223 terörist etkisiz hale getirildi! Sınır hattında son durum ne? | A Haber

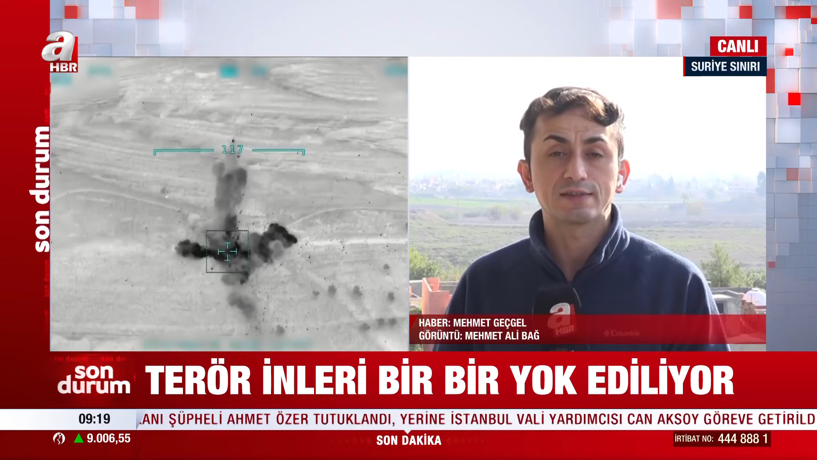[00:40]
Suriye'nin kuzeyinde Terrifat, Aynel Arap ve Mühimbiç kırsalının yanı sıra hemen ardımda bulunan Kamışlı kırsalında da operasyonların sürdüğünü
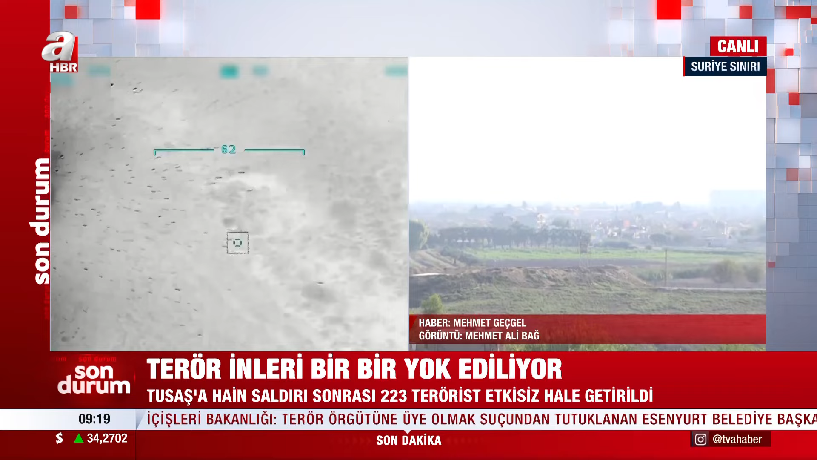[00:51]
ifade edelim ki terör mevzilerinden de zaman zaman dumanlar yükseliyor.
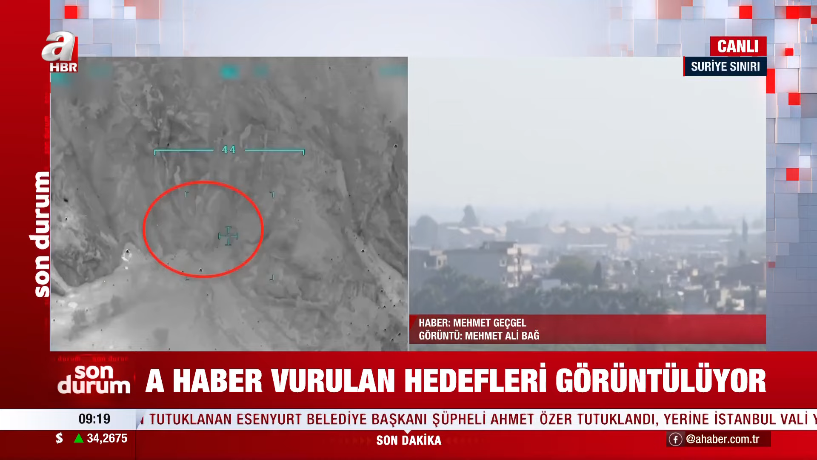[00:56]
Geride bıraktığımız günde de yine yoğun dumanların yükseldiğini ifade edelim.